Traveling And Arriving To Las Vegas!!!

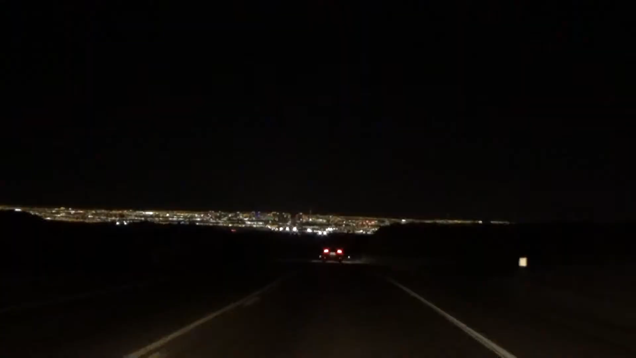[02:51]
There it is, everybody. There's Vegas. We made it. Look at all those lights. Holy shit. Woo-hoo. We made it, baby. Yeah. Okay guys, there it is. We're heading to it. We can see all the big buildings right now. Off into the distance. We can see the stratosphere and everything. Look at that. You see all the big, huge hotels?
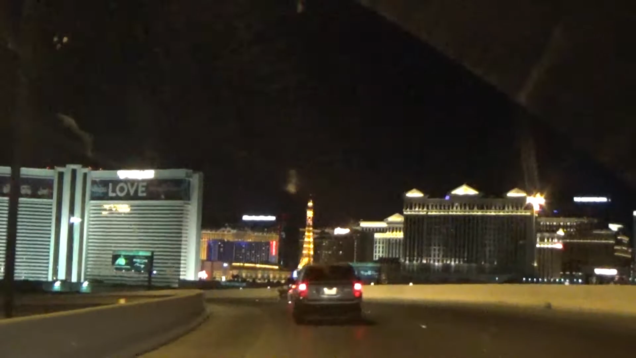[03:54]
See? There's the Mirage right there. Look at that.